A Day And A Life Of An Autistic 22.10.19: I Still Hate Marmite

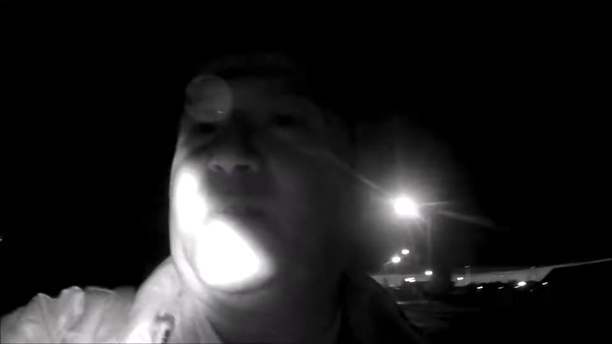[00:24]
okay so um as you can see it's uh still uh quite dark um
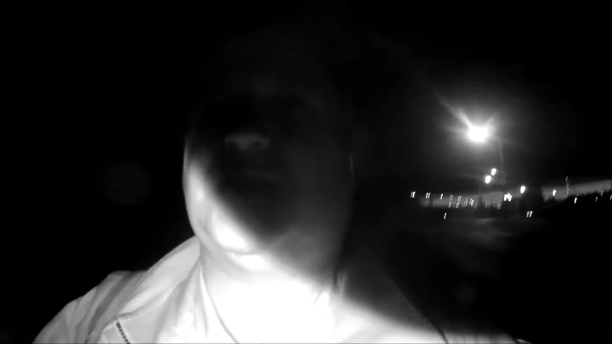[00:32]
um i've got the camera because of that in night vision